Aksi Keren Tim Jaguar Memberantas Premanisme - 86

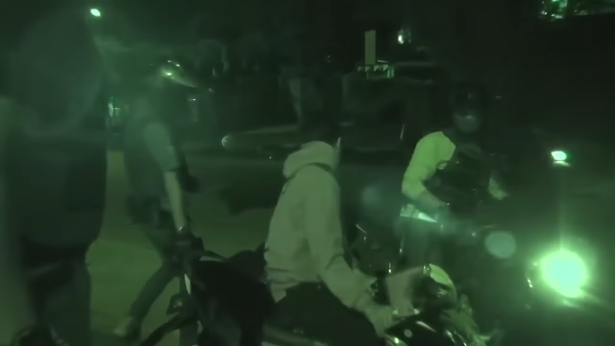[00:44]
Itu yang coba-coba tanya ke sana, tanya itu bapak-bapak itu.
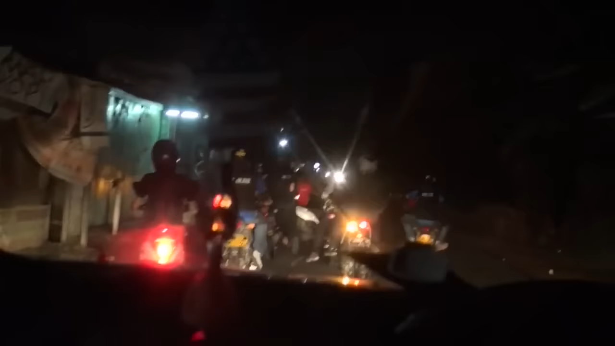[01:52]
Satu. Iya. Bujanya tadi naik motor. Bayangan tadi. Loh.